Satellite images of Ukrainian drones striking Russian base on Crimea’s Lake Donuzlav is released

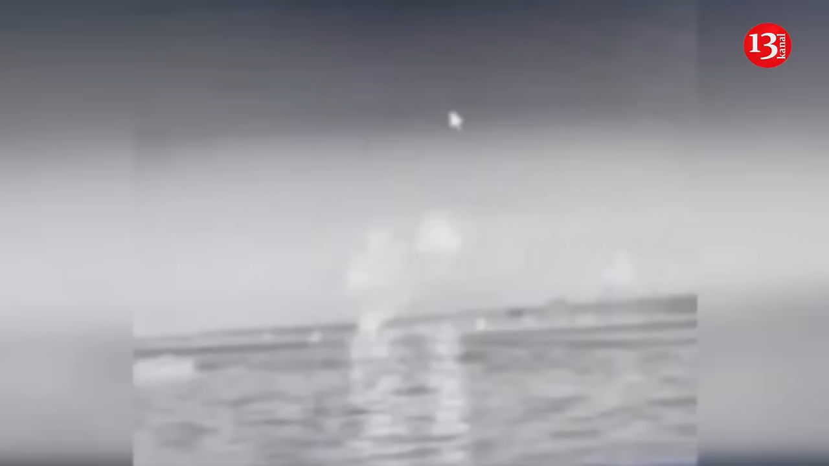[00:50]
As a result of a combined attack by sea and air drones on the Russian Coast Guard base,